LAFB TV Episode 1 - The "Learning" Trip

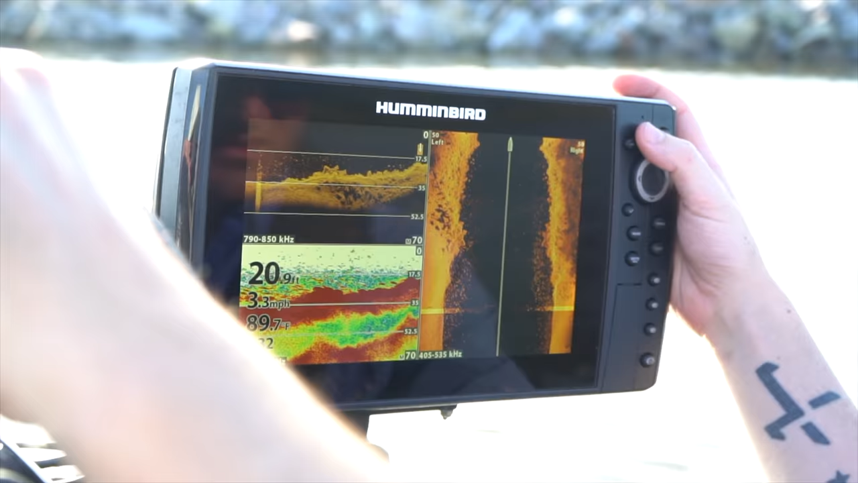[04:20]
On screen: depth 20.9 ft, water 89.7°F, speed 3.3 mph
So we're seeing, there's a lot to play with down there.
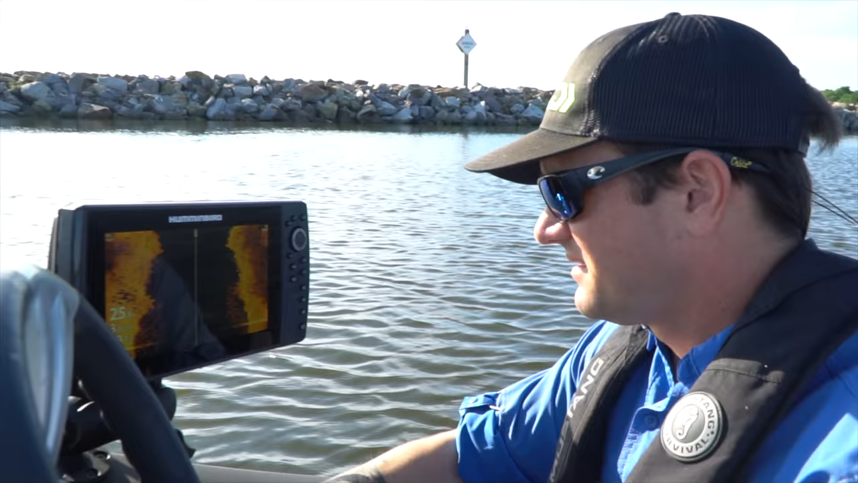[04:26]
And I mean, guys, this is the rod game.
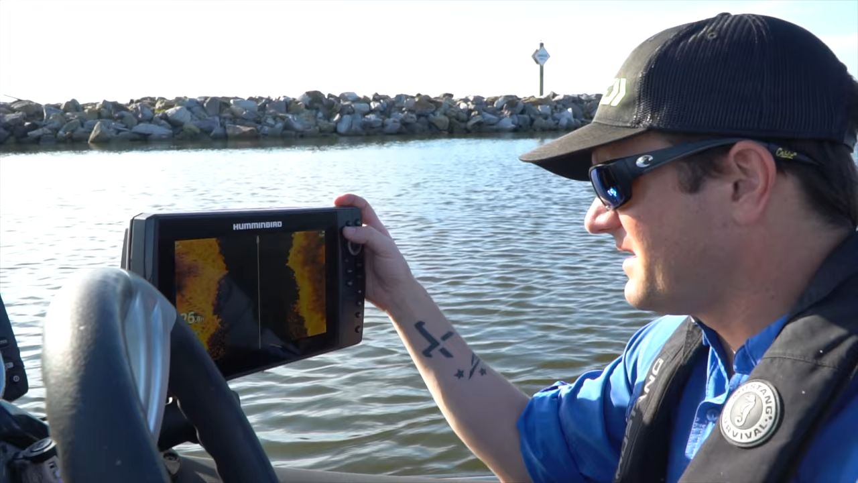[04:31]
So you're gonna have pretty much no matter whichever way you slice it.
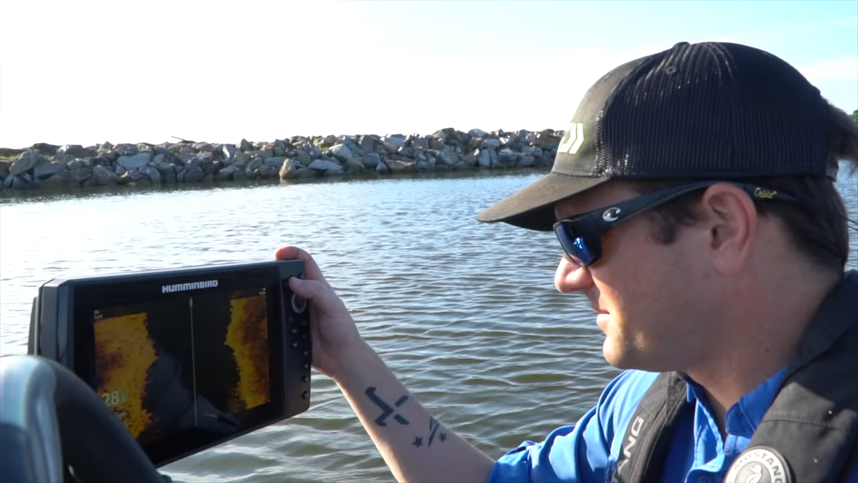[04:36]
Let me change up the frequency here. That's mega imaging. It's kind of deep for that.
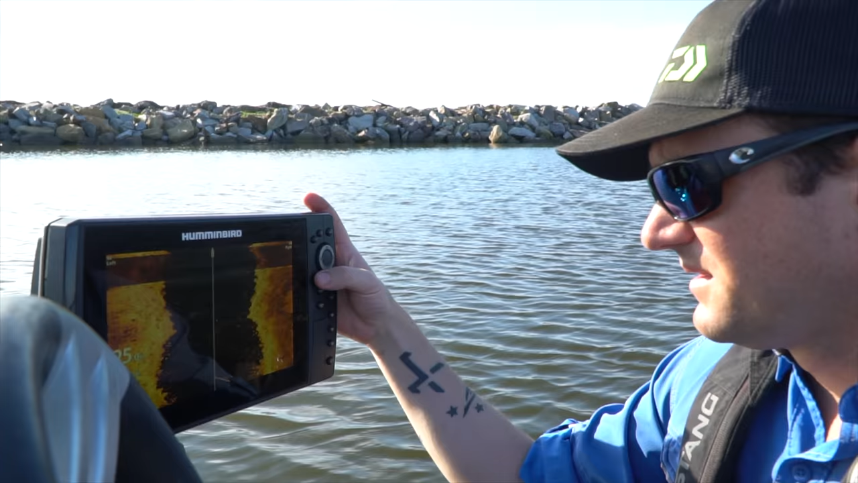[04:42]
Let's go back over to 800.
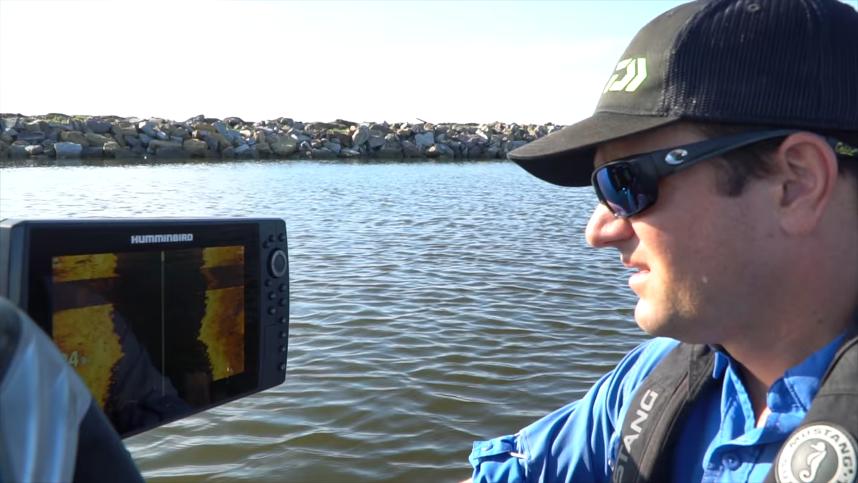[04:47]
So y'all can see there's a whole lot of something down. Let me stretch that image out a little bit.
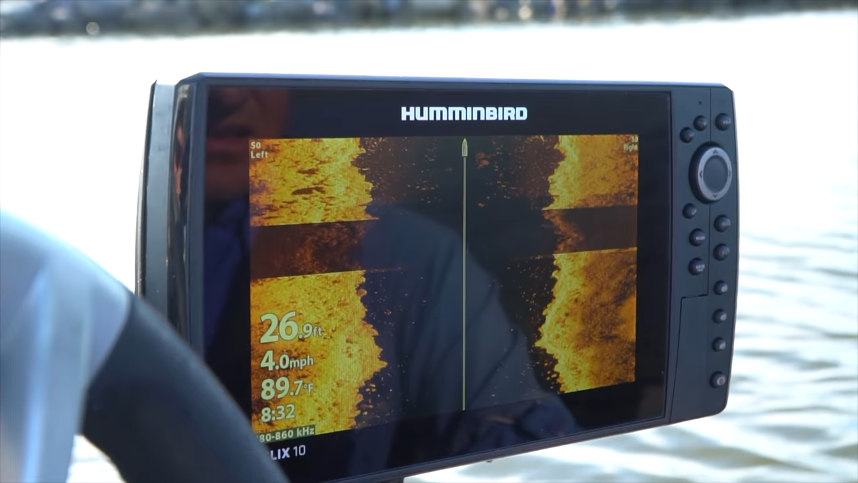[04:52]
On screen: depth 26.9 ft, water 89.7°F, speed 4.0 mph
Now, it's really just a giant reef, so you're always going to see stuff like this here,
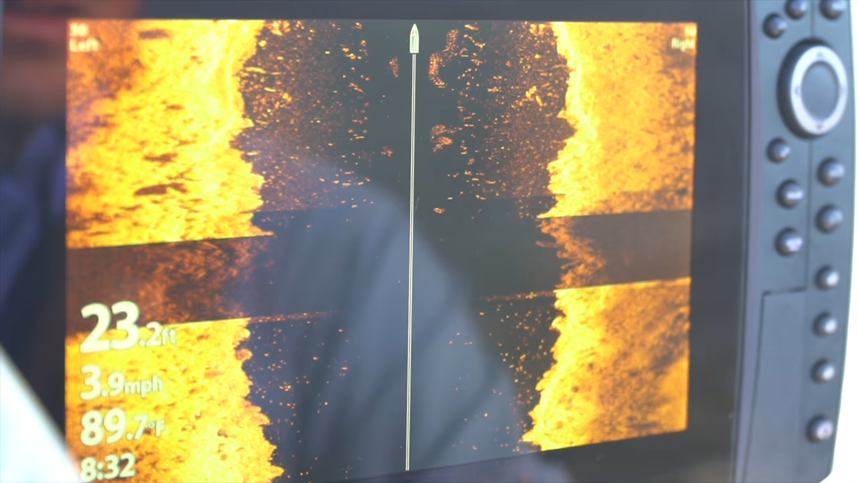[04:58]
On screen: depth 23.2 ft, water 89.7°F, speed 3.9 mph
but I mean, I've seen a lot of different shapes, a lot of different kinds of bait and whatnot.